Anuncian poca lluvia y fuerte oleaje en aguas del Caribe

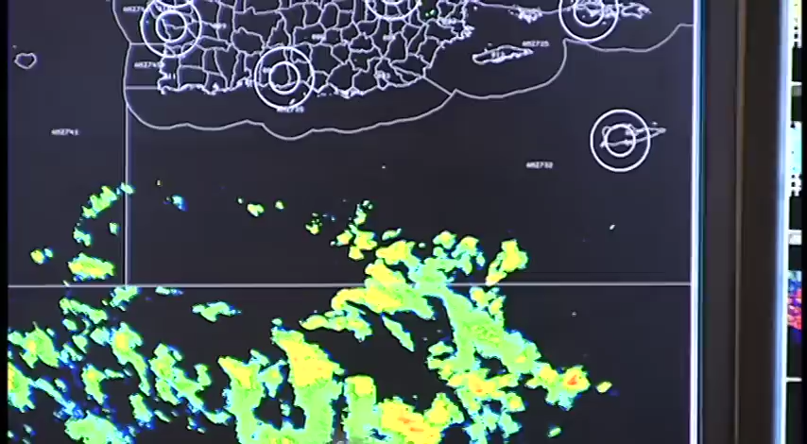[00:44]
ya que estábamos esperando que una vaguada que se encuentra al norte de la región succionara alguna de su humedad de la onda y la moviera sobre tierra, pero se metió una franja de aire seco entre la vaguada
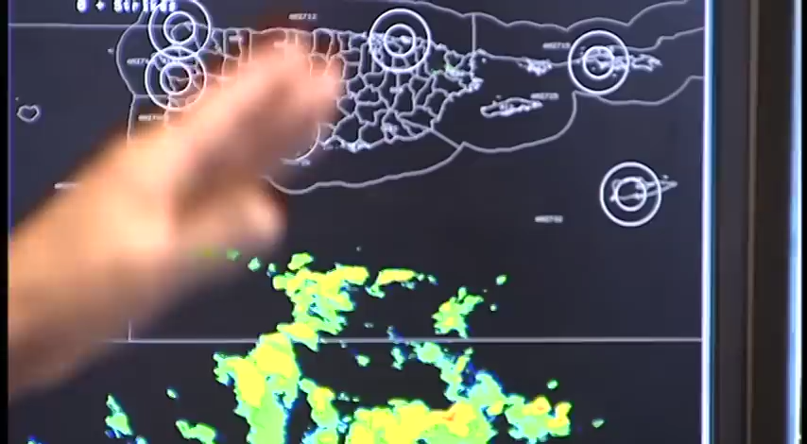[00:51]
y la onda y eso no hizo posible que mucha de su humedad se moviera sobre tierra. Aún así no descartamos que durante la noche de hoy algunos aguaceros puedan afectar la parte este de Puerto Rico,